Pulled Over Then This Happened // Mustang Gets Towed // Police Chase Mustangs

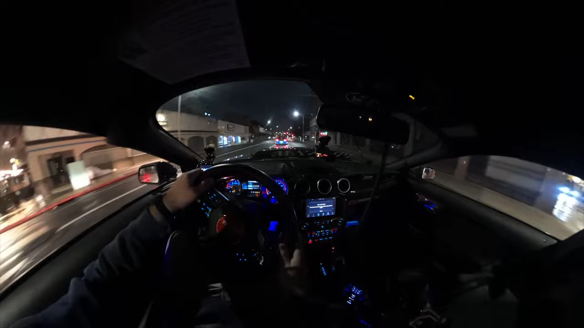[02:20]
We got a cop. Yeah, we got a cop. He's trying to get us. Hey, just pull over somewhere. We'll tell him that we're trying to take it for right here. Pull over right here. Turn your blinker on. Turn your blinker on. We're in the fucking red.
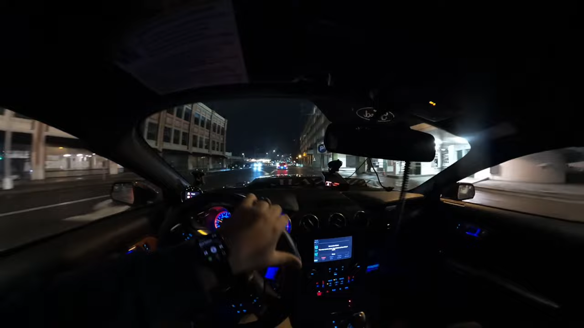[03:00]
If I didn't, just go inside here. Make it right and just fucking park. Bro, he's still trying to, he's still following us. Yeah, pull out the park area so it doesn't look like we're taking off.